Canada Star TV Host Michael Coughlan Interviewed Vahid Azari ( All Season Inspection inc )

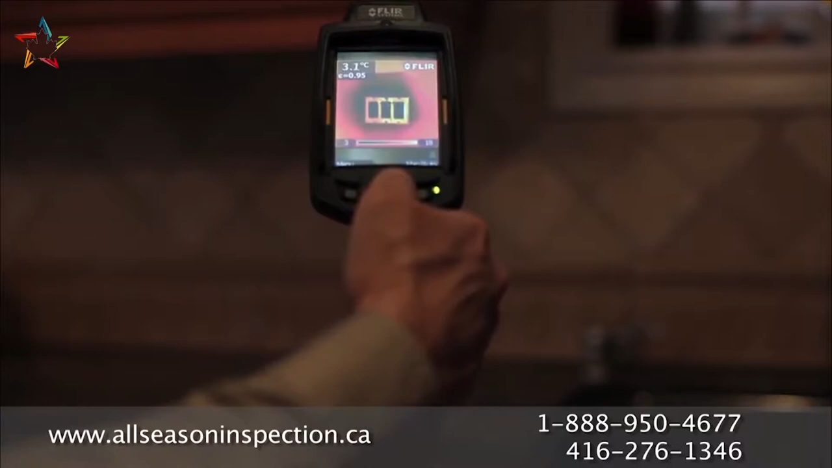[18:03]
On screen: spot 3.1°C
Our auditors may use a thermal camera to detect air leaks. These tests help us determine the air infiltration rate of the building.
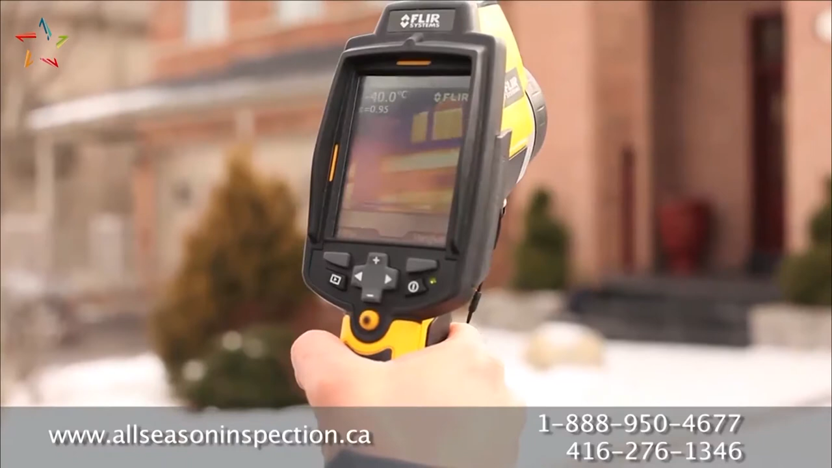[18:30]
thermal imaging equipment to determine surface temperature variations of the building,